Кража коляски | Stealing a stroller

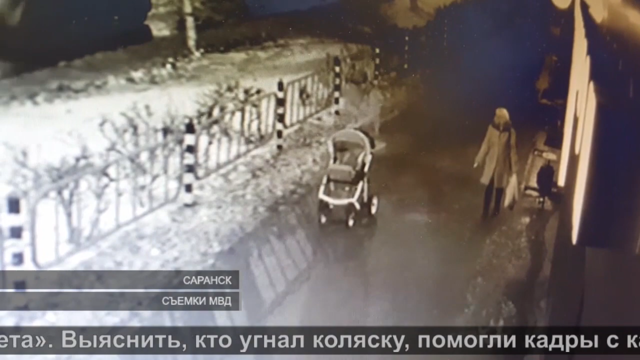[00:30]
Выяснить, кто угнал коляску, помогли кадры с камер видеонаблюдения, установленных вблизи места происшествия.